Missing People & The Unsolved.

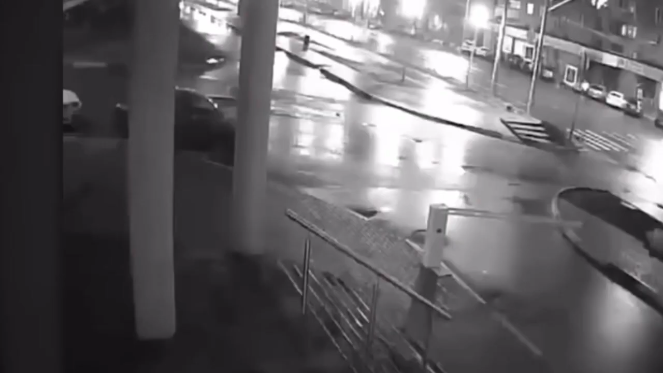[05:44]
The CCTV showed her walking in a different direction to her friends house. Closely followed by this bald fella. It was 300m away that she was found in the house.